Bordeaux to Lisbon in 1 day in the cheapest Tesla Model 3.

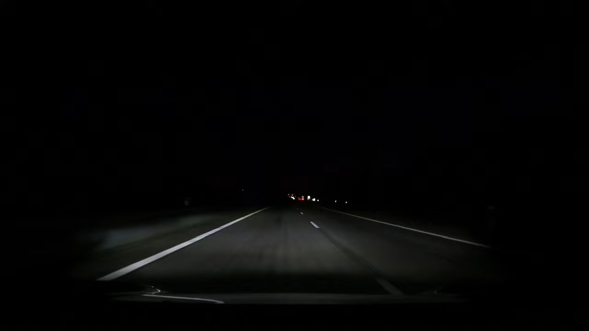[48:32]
So now we're 96 kilometers from the last charge and we just passed another road toll, 65 cents. Yeah, I forgot to tell you that distance from the Guarda supercharger to my home is 337 kilometers. Now in the summer this would be really easy, but in the winter it's more difficult to do in one shot.
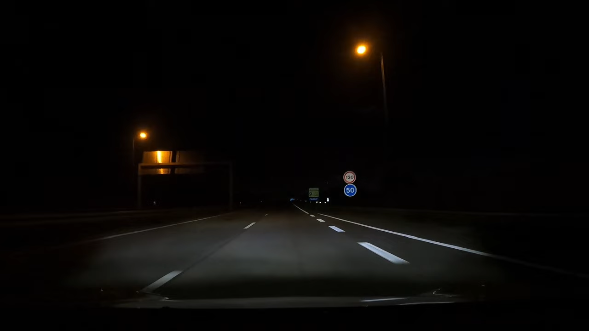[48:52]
It may be possible today, but we'll probably not risk it, but we'll see. I'll see before I charge if I think we can make it to my home or not, but we're now in about 70 kilometers time. 104 kilometers since we charged and this toll here is 50 cents. So we're 118 kilometers from the charger and another toll, 85 cents for the win.
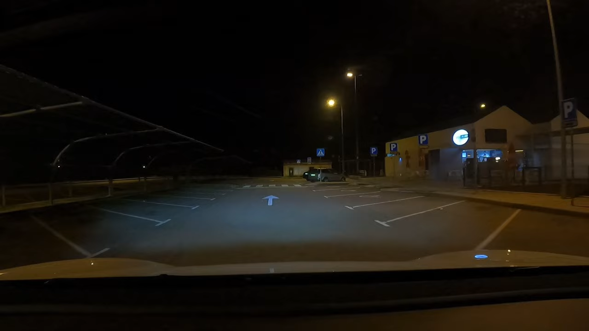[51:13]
Where the hell is the charger? It did say charger, didn't it? 200 metres, stay straight to take the A23 IP6 slip. It's around there.
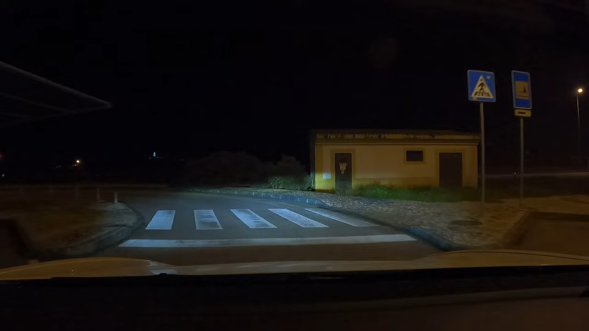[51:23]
But you put it down here. How hard is it to find a charger? Is it in the petrol station? Around there again. The chargers, it says here. Post of charging. So we go down around a different way. At least here you can go back if you make a mistake. Because you can't do that in some places. Is that a charger? It's all petrol. Oh, I see, it's over there behind the petrol station. It's green, there's no one charging there.
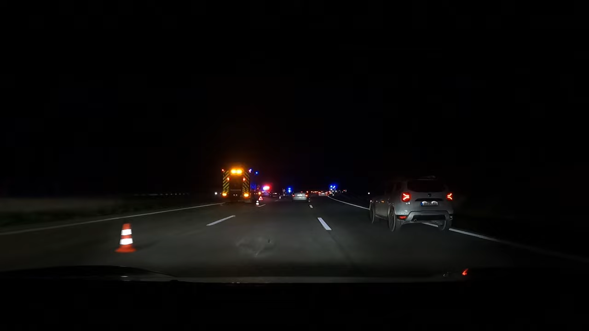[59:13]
So there's no traffic jam, so that didn't slow us down much. So now it's been 125 kilometers since the last charger. It's 8 o'clock exactly. So this means we've been in the car 12 hours and 30 minutes. We're going through the toll. So let's see how much this section of the motorway has cost us. I think this is the last toll before my house. Hopefully it's the last toll. It's €4.05.
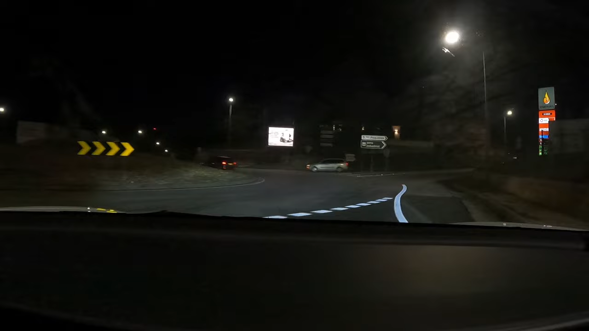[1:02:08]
Let's just go up here, go around here, get the lights of the supermarket and park.